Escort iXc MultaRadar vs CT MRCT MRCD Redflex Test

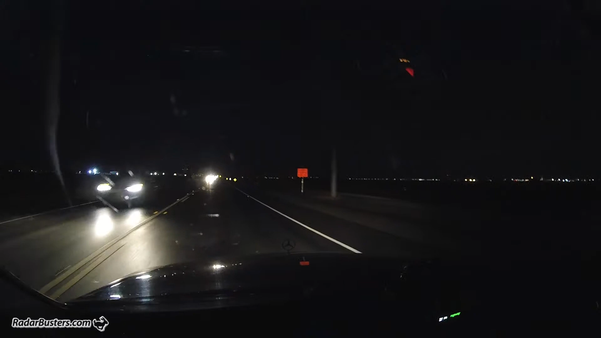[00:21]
we have the Escort IXC on the windshield, and we're making our approach. There's a red flex system up here, you can see it, we get the alert, 24-056, passing the
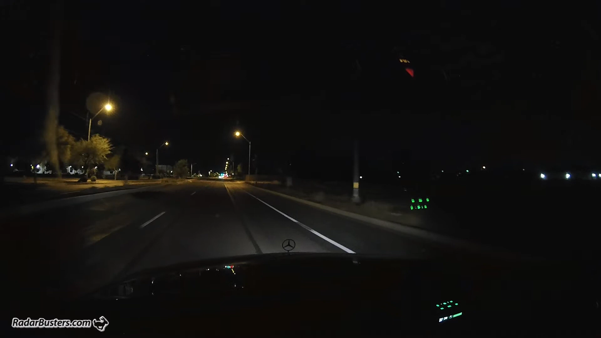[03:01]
24-083 now, passing source. 24-083. So, that's a real, another surprise that the IXC versus the Redline EX and the US MAX-360-C